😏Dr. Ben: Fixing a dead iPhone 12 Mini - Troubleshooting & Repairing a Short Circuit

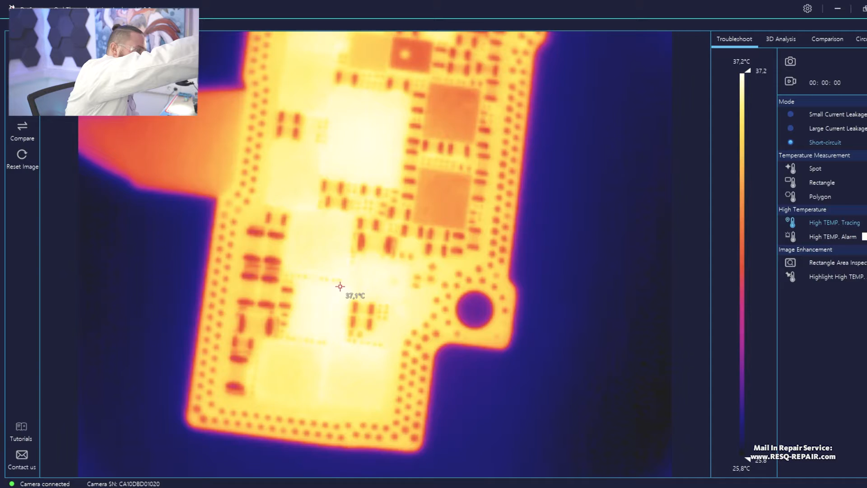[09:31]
On screen: scale top 37.2°C, scale bottom 25.8°C
And then we just need to have a look. Okay.
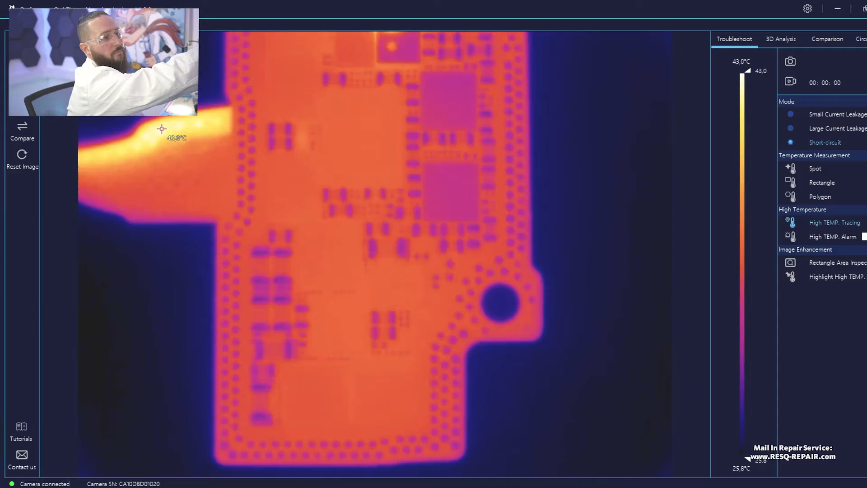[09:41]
On screen: scale top 43.0°C, scale bottom 25.8°C
Can you see that? Just one cap.
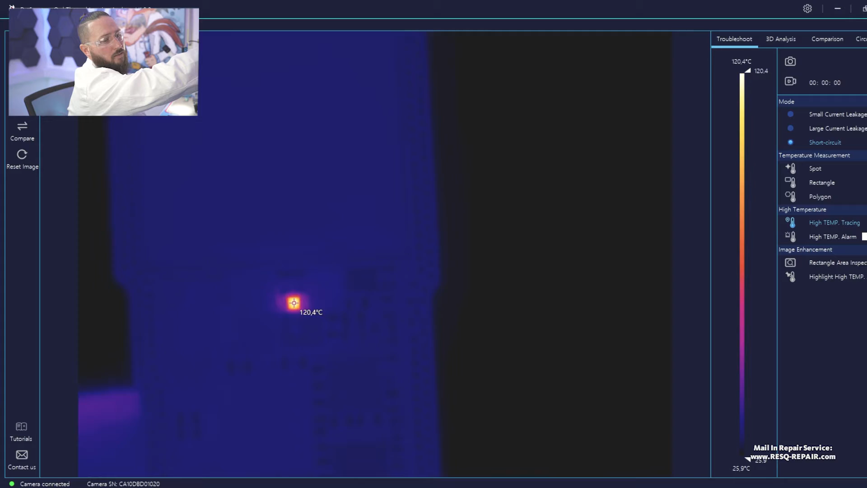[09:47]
On screen: scale top 120.4°C
Okay, here, underneath the CPU, directly over a coil, there is one cap.